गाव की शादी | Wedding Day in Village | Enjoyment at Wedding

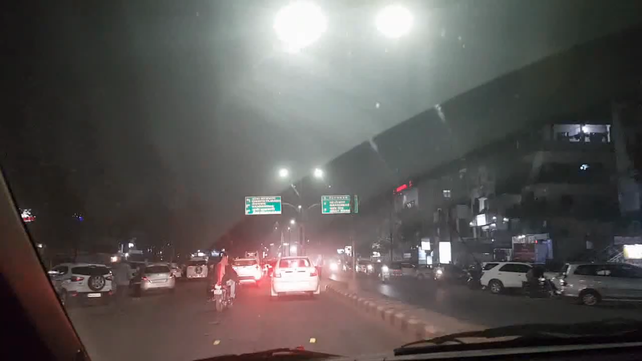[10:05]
तो रात के 8 बच चुके हैं बहुत कम टाइम में
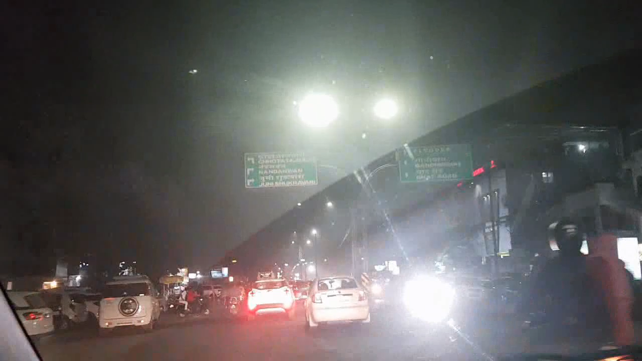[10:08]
हमारी ट्रेन के लिए हमको पहुंचने का स्टेशन नागपूर शहर में हम आ चुके हैं
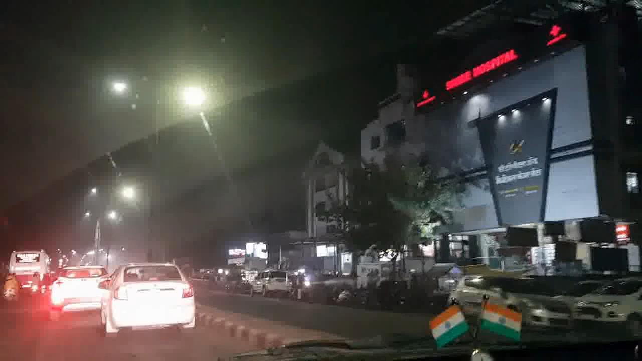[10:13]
और नागपूर स्टेशन की तरफ हम बढ़ रहे हैं और हमारी ट्रेन का टाइम भी
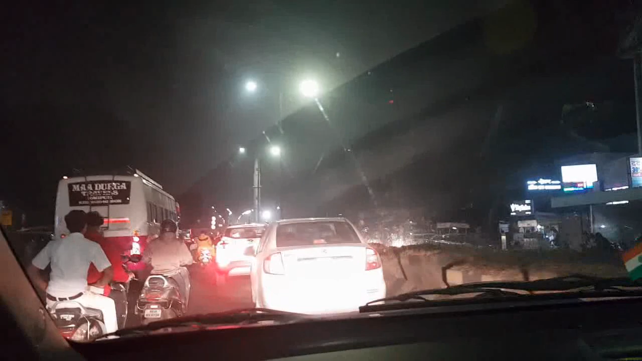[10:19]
हो चुका है सो अब हम अपने घर की तरफ बढ़ रहे हैं हम अपनी घर की तरफ जा रहे